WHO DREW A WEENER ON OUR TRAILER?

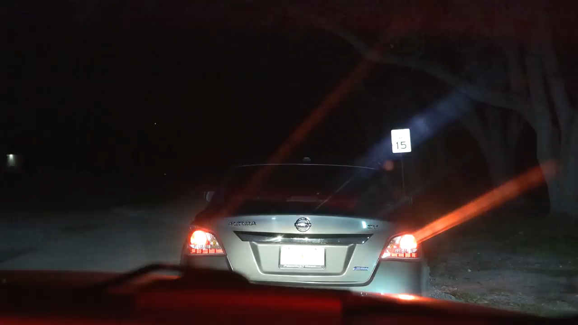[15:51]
Shut the car off. Can you run a plate for me? It's going to come back from a Nissan Altima. We have G, Thomas,